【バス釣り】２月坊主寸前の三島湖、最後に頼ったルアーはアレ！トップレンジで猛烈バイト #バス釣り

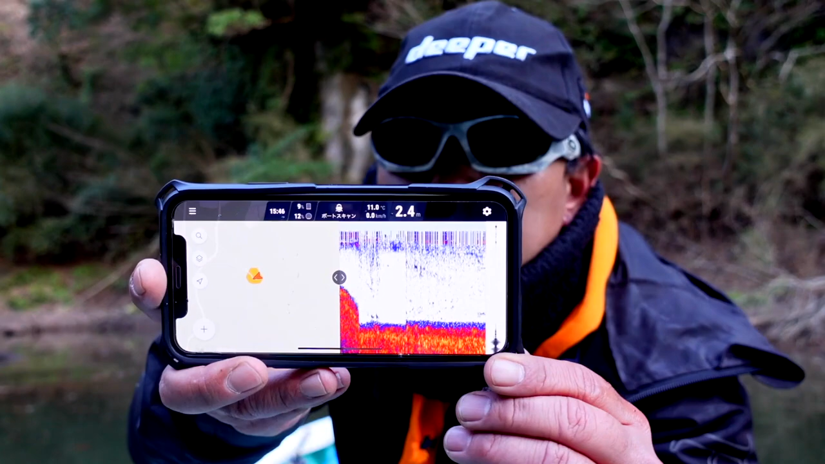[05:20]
On screen: depth 2.4 m
でーディーパーでねえー、どんな感じか見ていって釣ってるんですけども水深はね、2メーターぐらいで2月としては浅い水深なんですけどもえー、水温がねこれ表面が11.
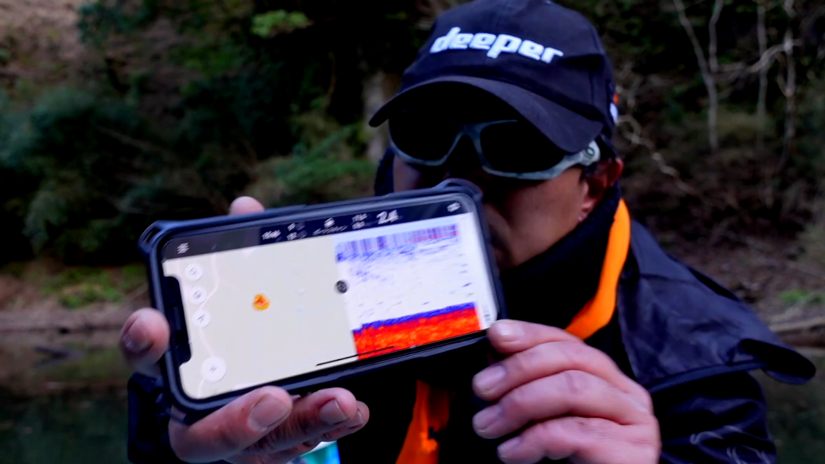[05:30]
2度ね2月なんだけど11.2度あるからまあ上流もいけんじゃないかなーって感じでやってみたところ
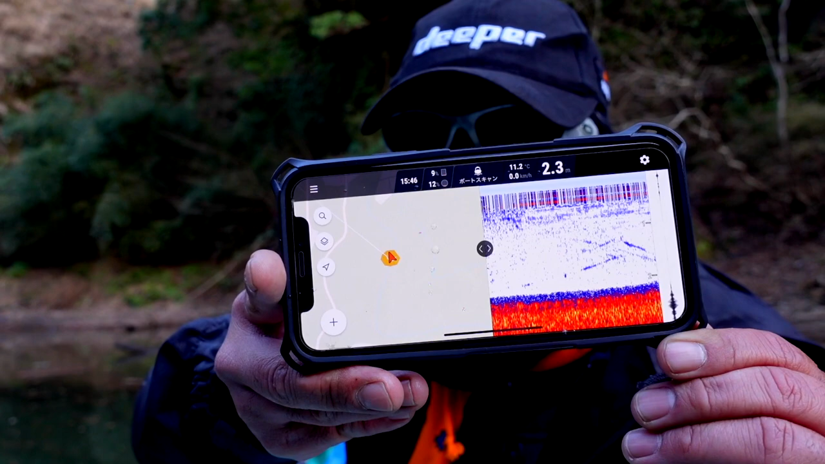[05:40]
On screen: water 11.2°C, speed 0.0 km/h
なんとかね1匹釣れましたこんな感じでねまあ、船がいるところはまあ、2メーターぐらいでまあ、
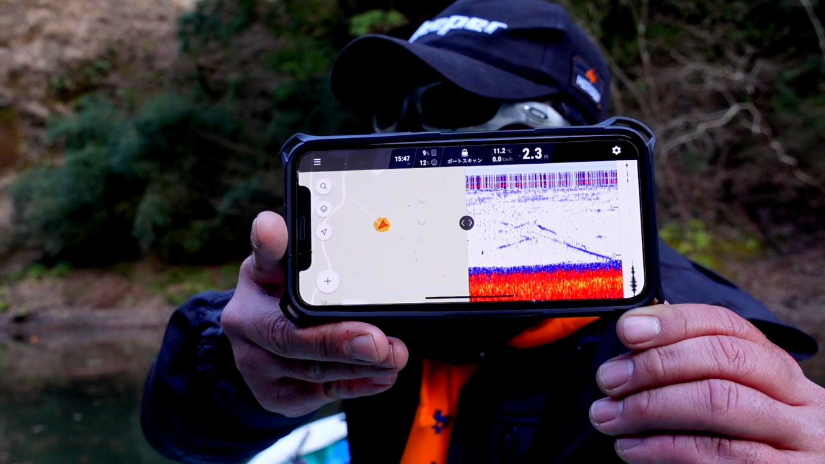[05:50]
On screen: water 11.2°C
岸際はねもうほんと浅い歩けるぐらいの水深そんなところ水温見ながらえー、